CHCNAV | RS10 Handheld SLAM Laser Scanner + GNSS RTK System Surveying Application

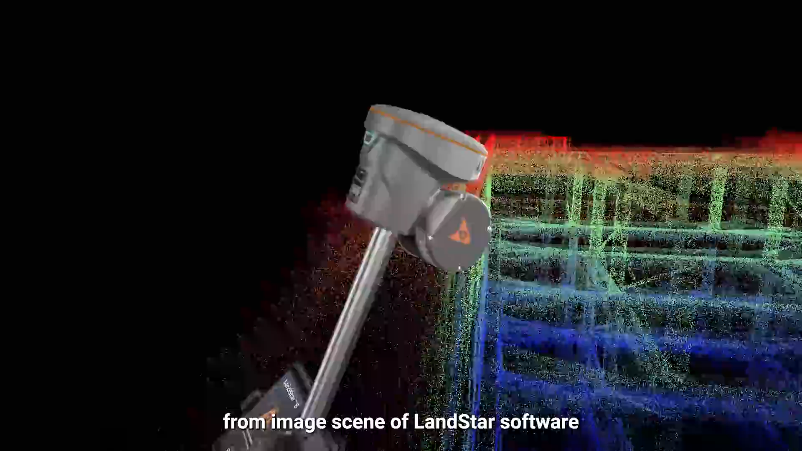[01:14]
By simply selecting the measured point from image scene of LANDSTAR software, the coordinates are calculated in real-time
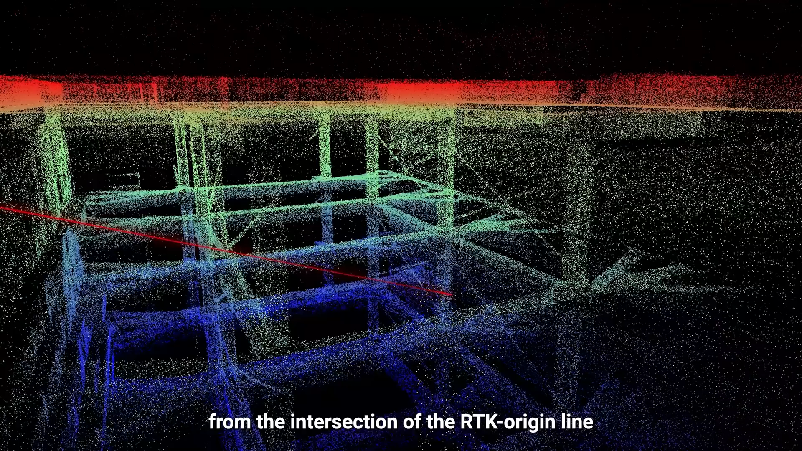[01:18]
from the intersection of the RTK origin line,